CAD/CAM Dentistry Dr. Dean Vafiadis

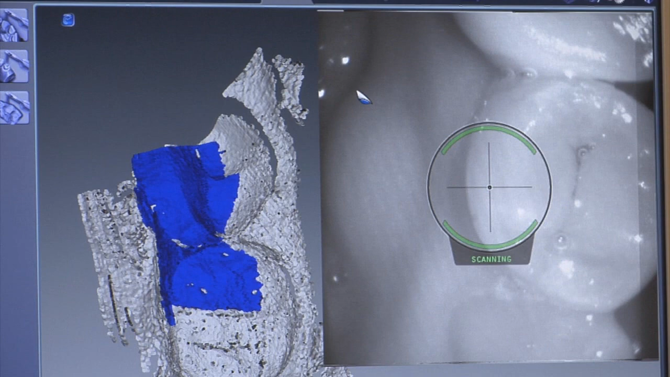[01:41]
The way the E4D works, it actually scans the patient's tooth after the doctor has prepared it.